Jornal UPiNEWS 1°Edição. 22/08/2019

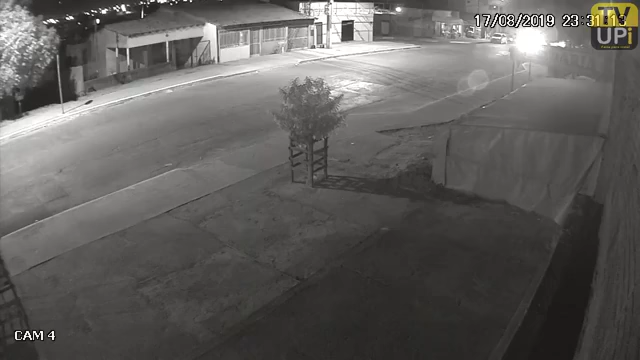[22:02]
Motociclista é arrastado por 40 metros por carro na contramão. É isso aí, vamos conferir a partir de agora. Vídeo mostra motoqueiro sendo arrastado por um carro que entrou na contramão. O condutor da moto transitava aí pela Avenida A, no bairro Três Barras, em Cuiabá, na noite desse sábado, no momento em que um veículo atingiu a moto e arrastou o condutor aí por cerca de 40 metros. Olha que pancada, hein? O cara vai lá, despercebido, numa boa.
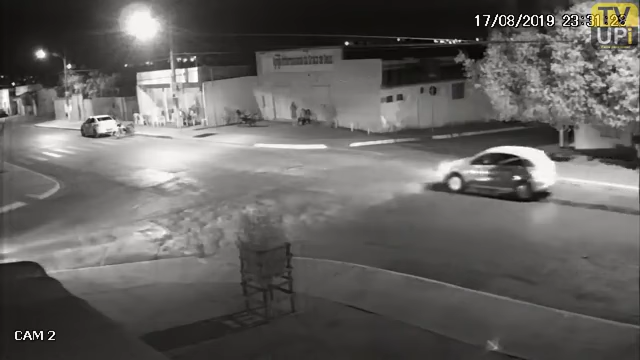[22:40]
Olha só a luz chegando, o carro displicente, passou. De repente, ah lá. Nossa, mas que loucura, hein? Não consegui ver direito não, Charles. Confesso pra você que não vi esse acidente, foi tão rápido o trem. A moto tá indo aqui, vai lá. Nossa, na contramão, hein? Nossa senhora, hein? Olha só, o cara tá debaixo do carro saindo, o cara
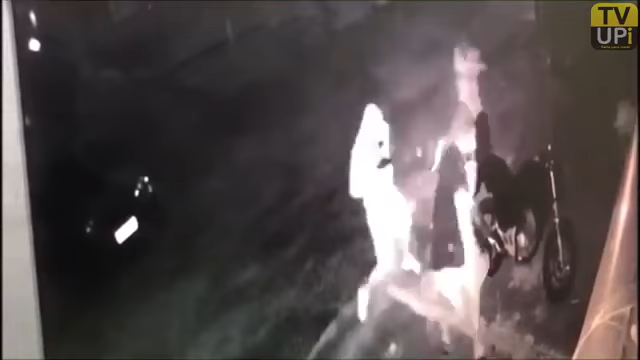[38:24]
Olha só, a bala pipocou. Foi pipoco para tudo quanto é lado. Imagina só a situação. Agora, olha só, o professor acabou sendo morto nessa ação desses miliantes, hein? Foram mais de 30 disparos. Um absurdo, né, Adriano?
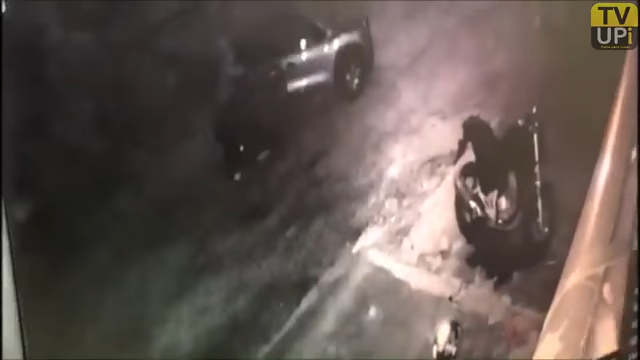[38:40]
Volta para mim, para cima aqui. Foram mais de 30 disparos.